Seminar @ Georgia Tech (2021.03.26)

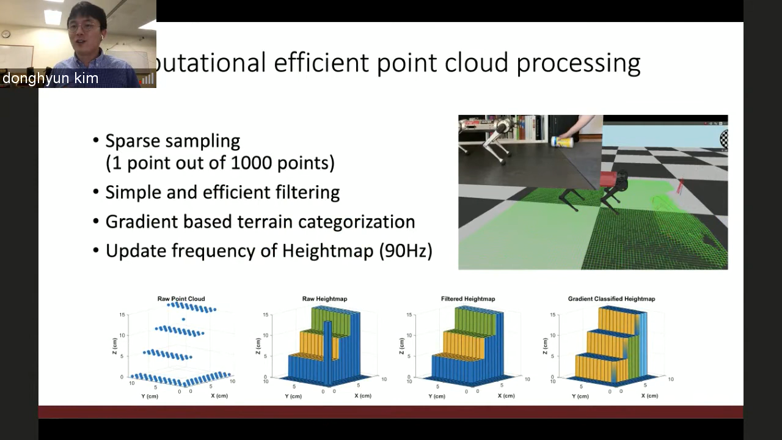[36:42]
I didn't do a lot more extensive tests, but the update frequency is 90 Hertz. And this 90 Hertz is the update frequency of this depth camera. So algorithms only taking a couple of milliseconds to finishing all this height map generation process.
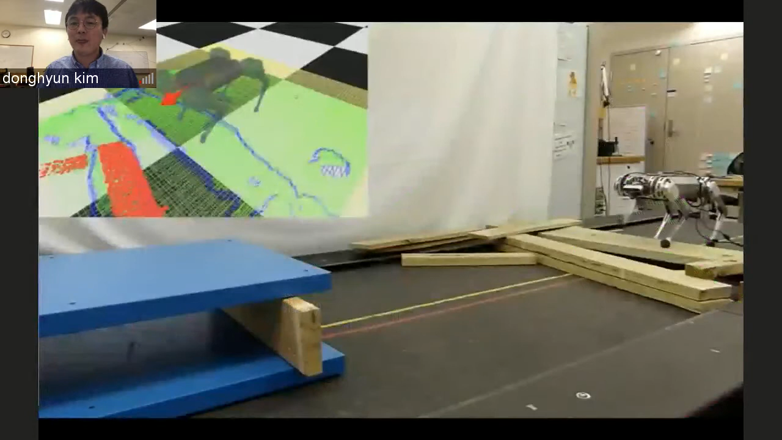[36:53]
And this is the preliminary result again.
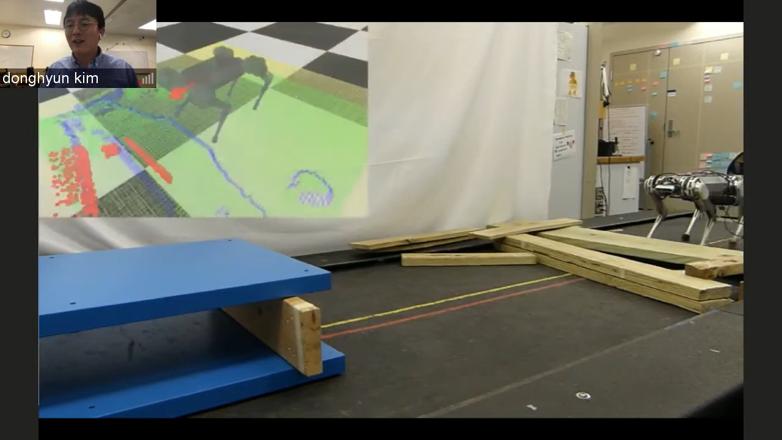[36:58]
In here, Mutira can detect these wood obstacles
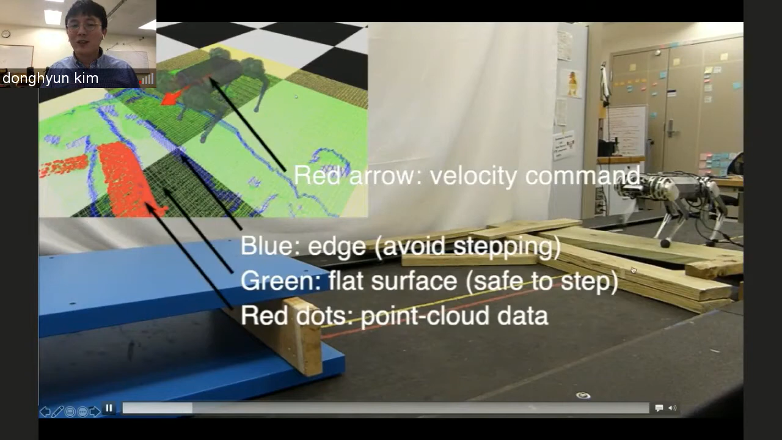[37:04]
and changing the stepping location on the location.
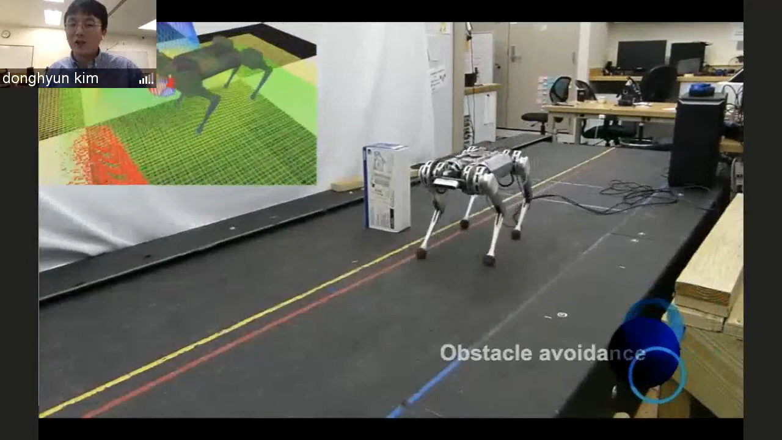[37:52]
It has the basic obstacle avoidance feature, but it becomes better and better.